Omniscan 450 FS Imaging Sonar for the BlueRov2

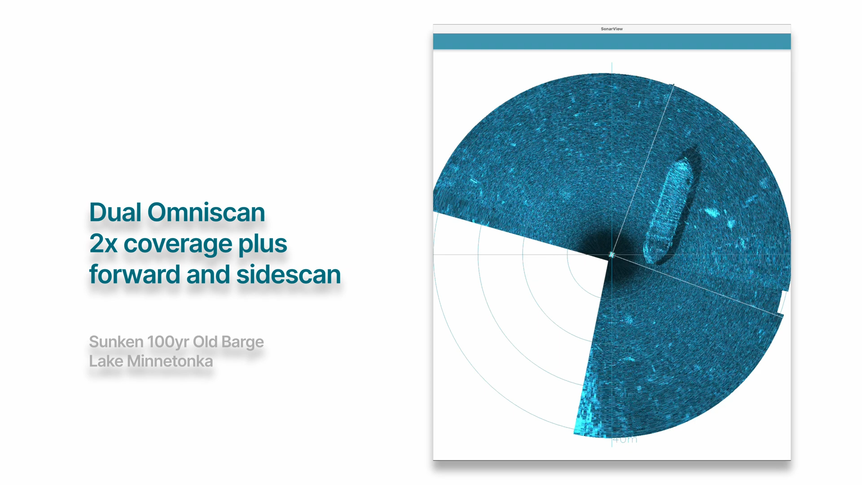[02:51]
This setup enhances situational awareness and makes Doppler mode even more robust, allowing us to detect lateral movements in both axes.
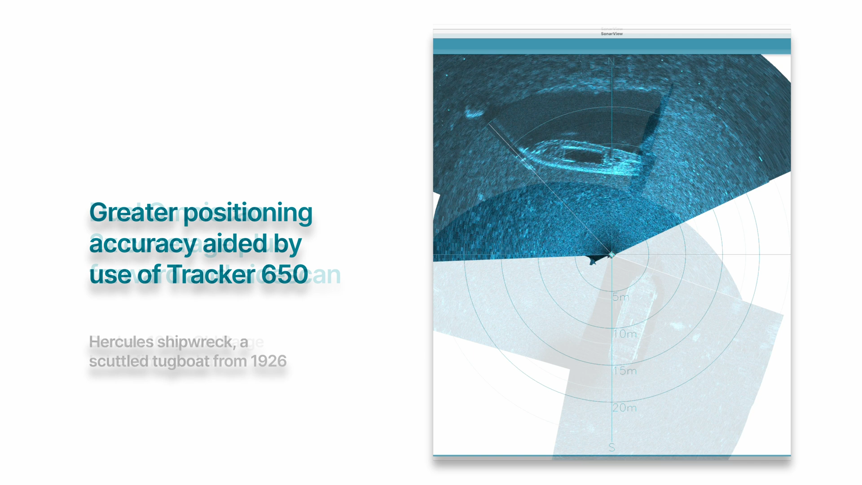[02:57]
In this final clip, I've also mounted a Cerulean Tracker 650 to the ROV.
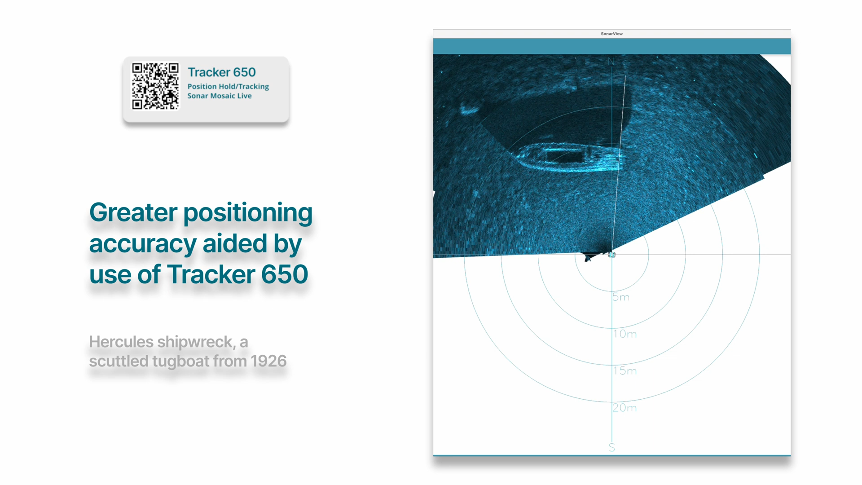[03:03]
The Tracker 650 integrates seamlessly with the OmniScan to provide position estimates.